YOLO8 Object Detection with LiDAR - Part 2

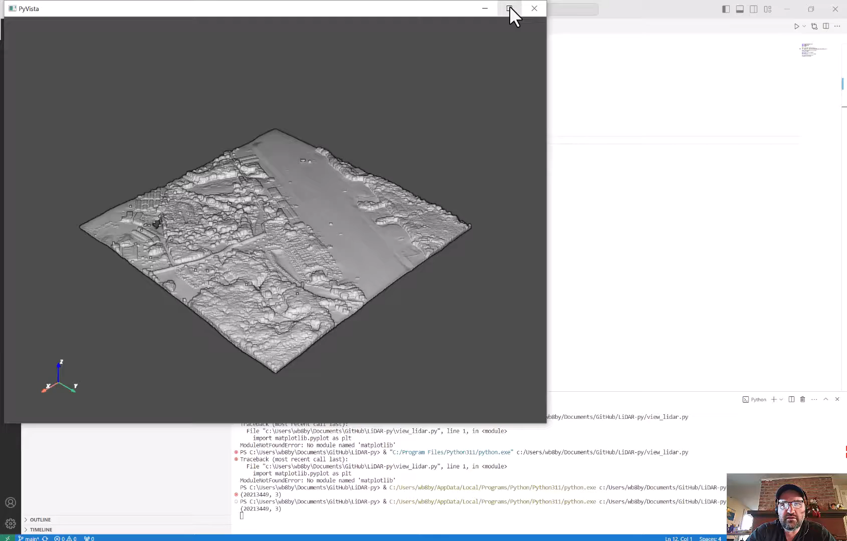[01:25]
and it gives us this nice three-dimensional viewer for
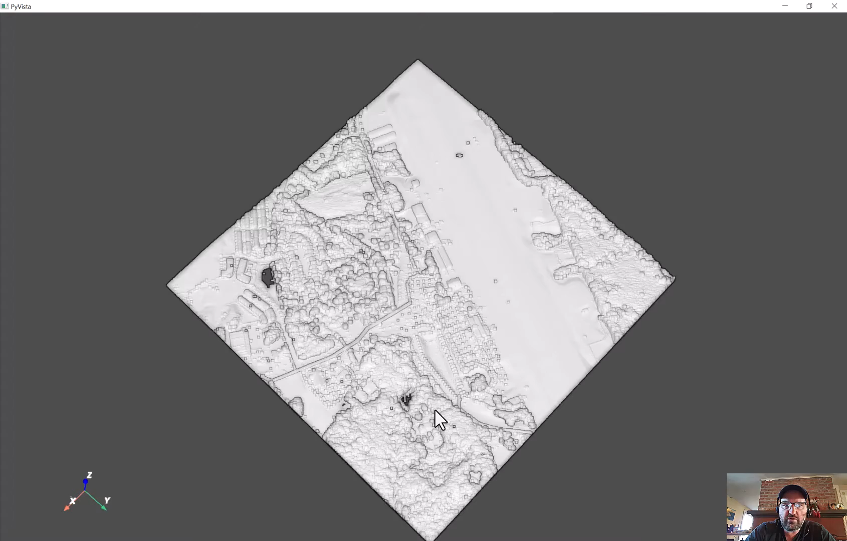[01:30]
working with our lidar data so this is over the airport we can zoom in
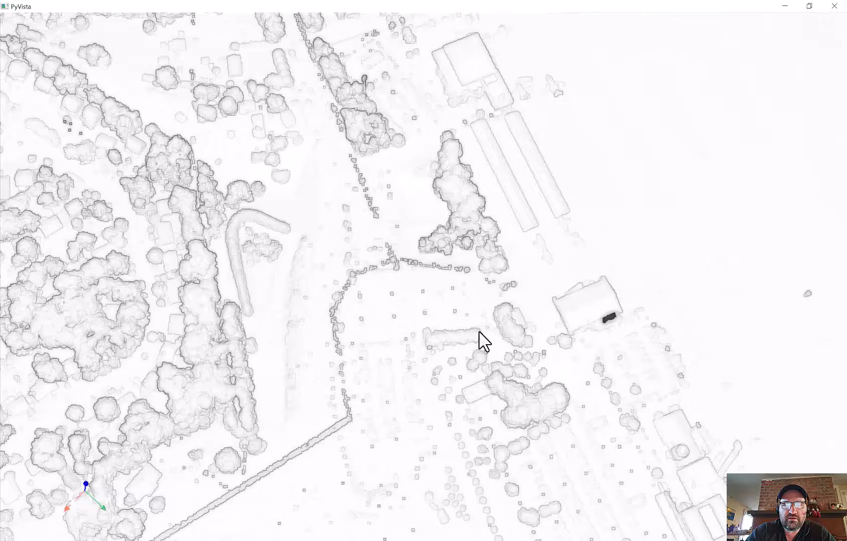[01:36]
and see some of the airport buildings and see a few of the airplanes in here
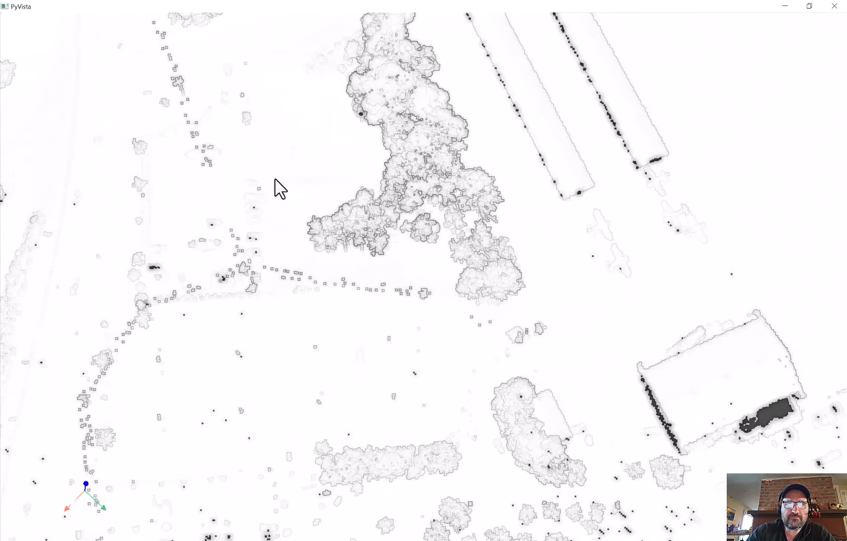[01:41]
a lot of these stray dots that seem to be up in the air those are power
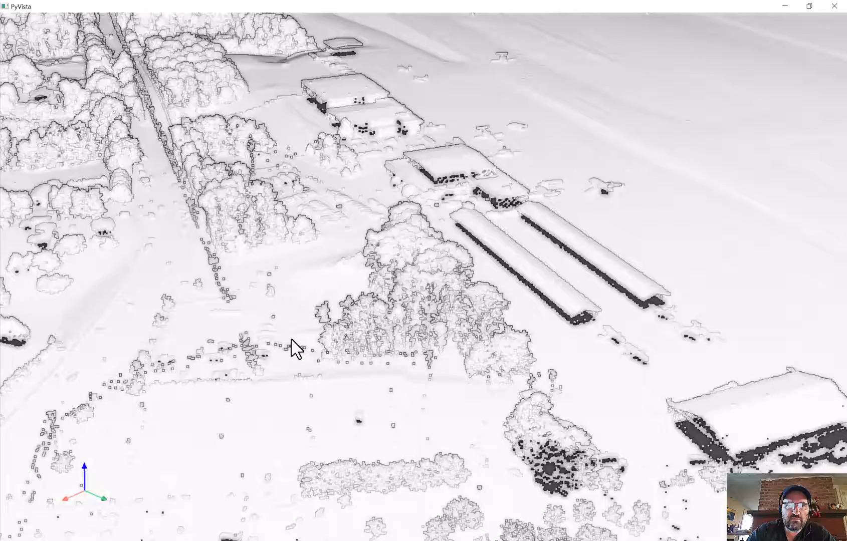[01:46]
lines or phone lines there's a road over here there's
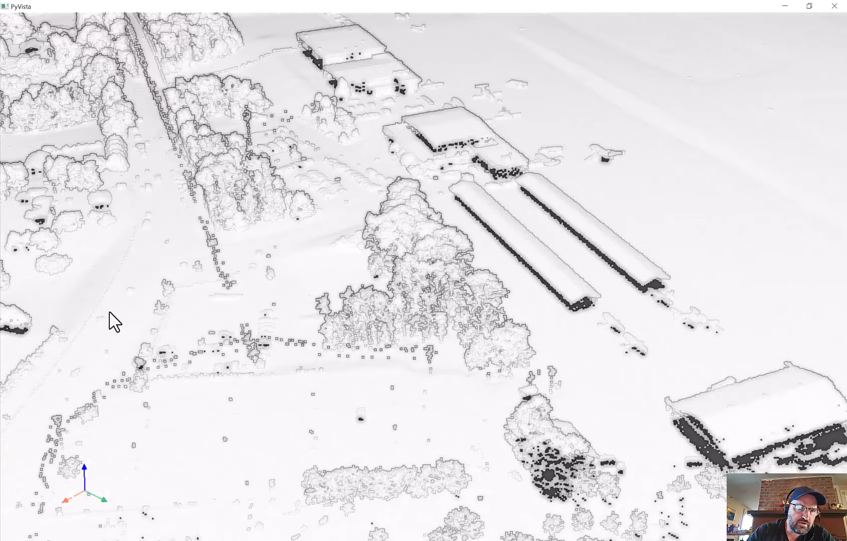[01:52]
probably some cars that are on that road if we go over here we can see parking lots that are part of the airport we can see here's the main parking
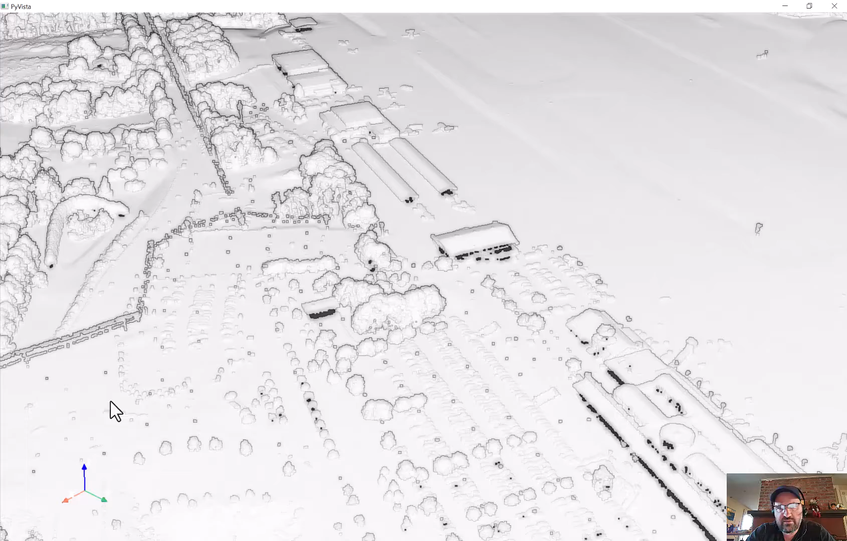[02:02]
lot and housing development
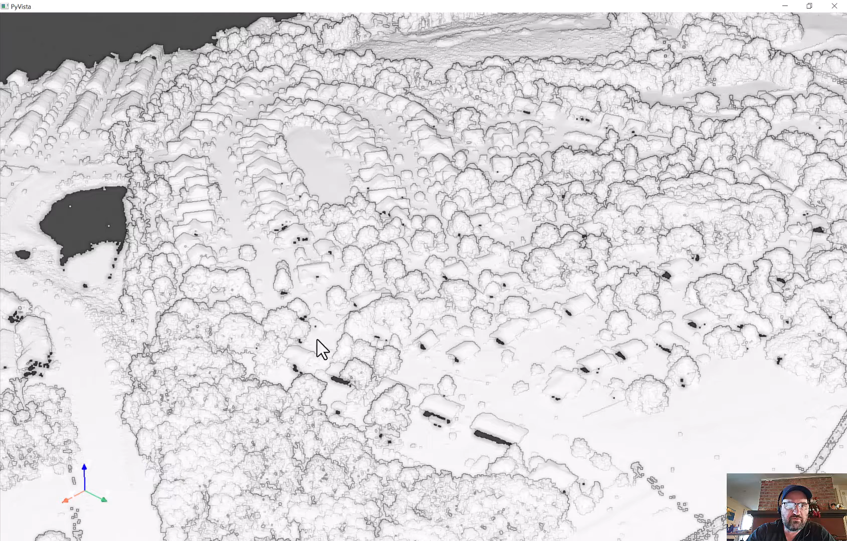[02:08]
and what appears to be a body of water here
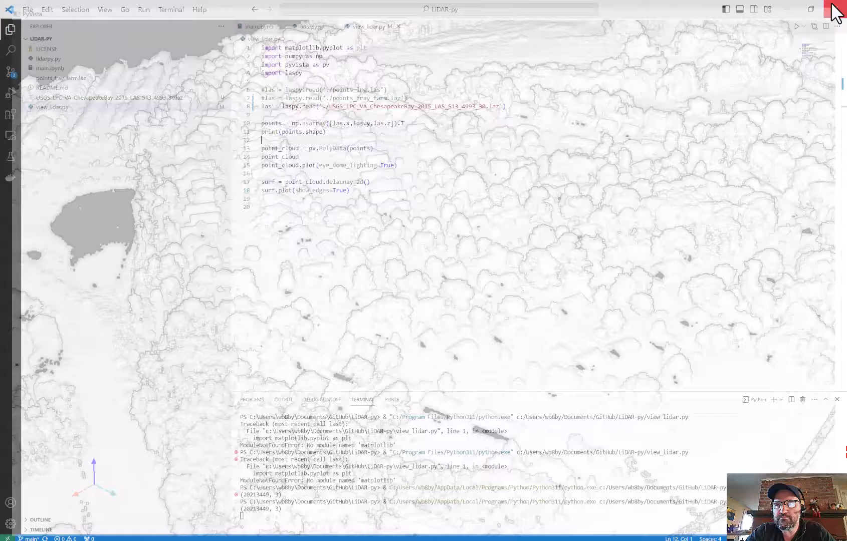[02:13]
so that's the first file just a simple viewer to take a look at your lidar data the next file
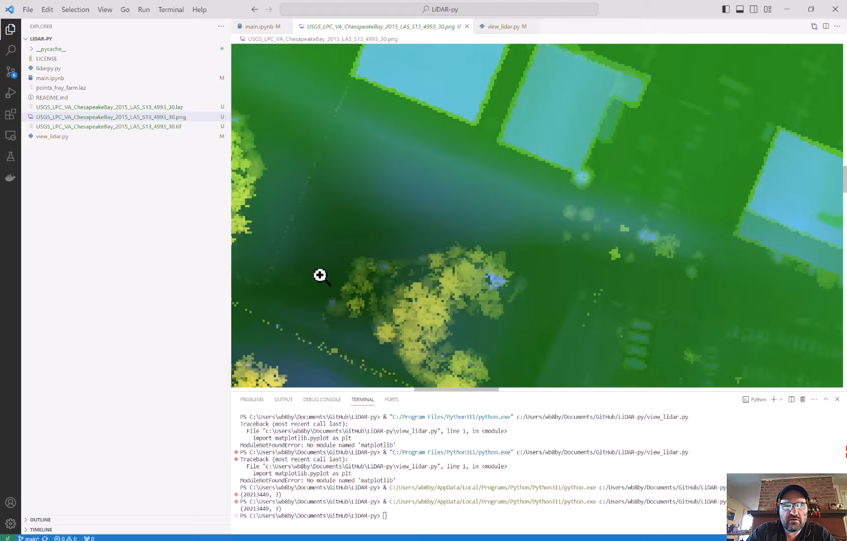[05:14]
the display and then the tiff which we can't display here is a multi